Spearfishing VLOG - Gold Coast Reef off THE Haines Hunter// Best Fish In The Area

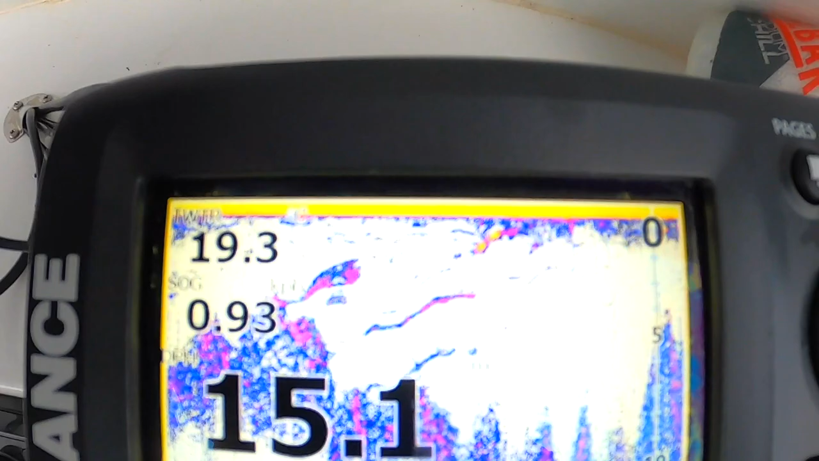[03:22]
There is so much on the sounder, dude, and it is dead clear, man. Like, so aqua blue. Dude, Reese's onto something, which means yummy, yummy.